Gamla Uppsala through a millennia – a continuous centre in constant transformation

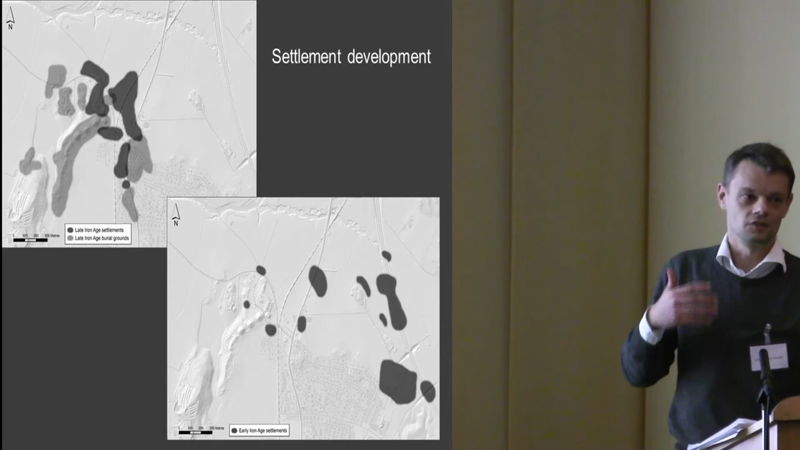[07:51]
but it's very hard to see it as some kind of urban site because of the settlement structure.
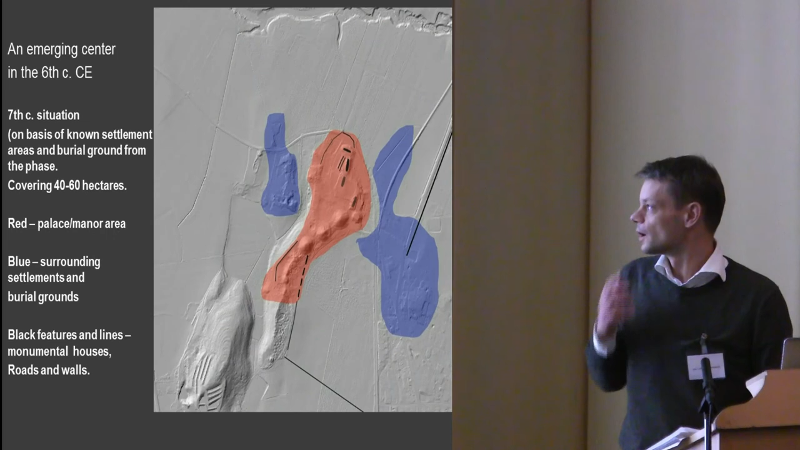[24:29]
And area in total, we have the manor area, the palace area. All these graves seem to be Viking age. We have the palisades that Alex mentioned, north-south going palisade road, east-west going.
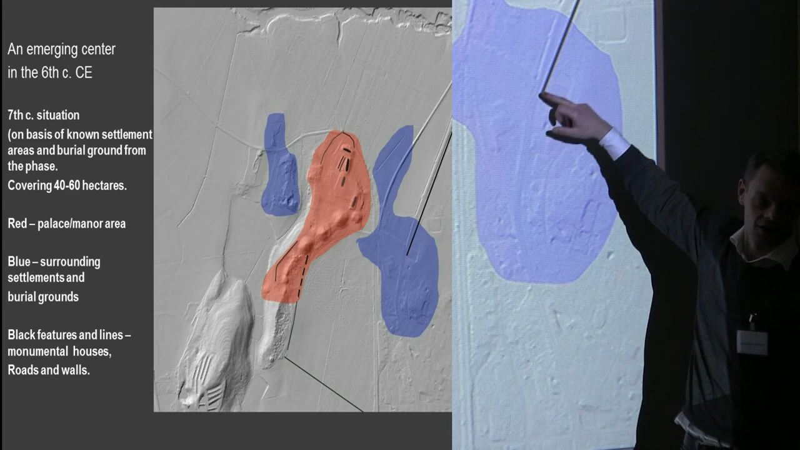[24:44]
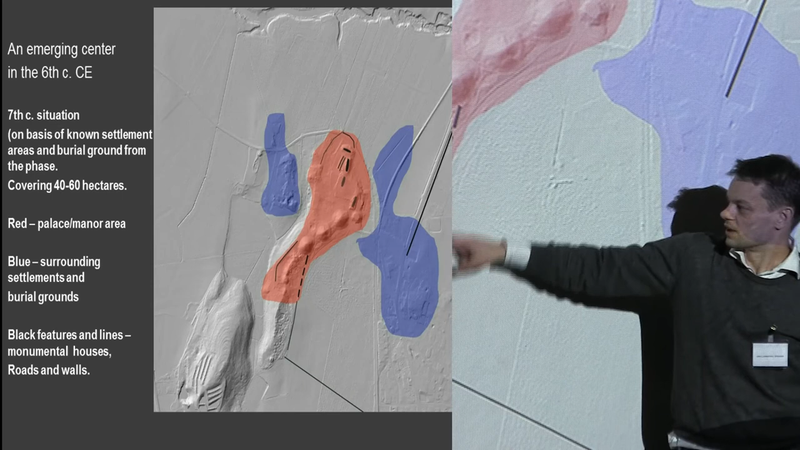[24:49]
This one, we excavated in September and because it was magnetometry anomalies, it proved to be nothing. And I haven't changed my PowerPoint,
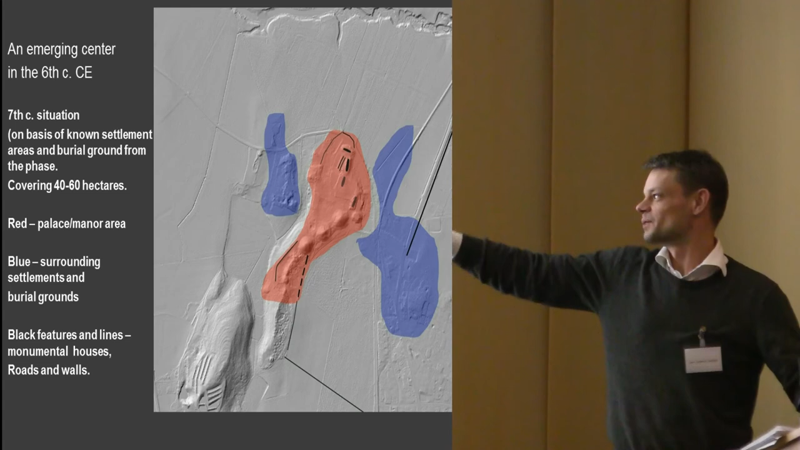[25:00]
but this row has to be abandoned. And this one should be moved southwards. And we now know the end is right here.
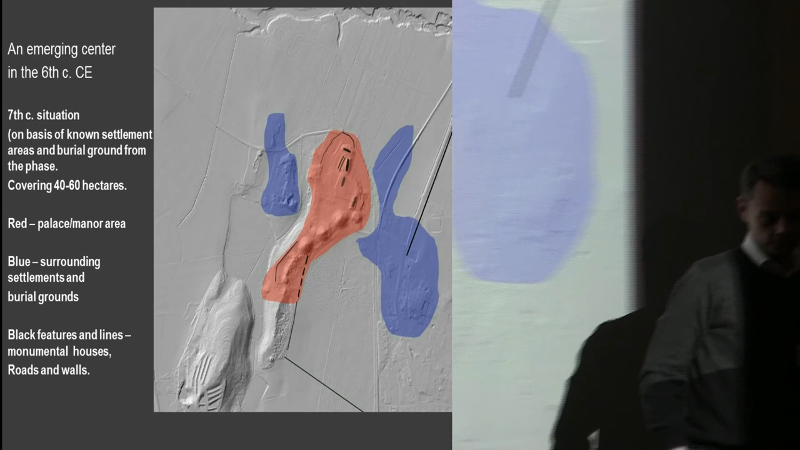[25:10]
So the Viking age is a problem because we don't have a manor.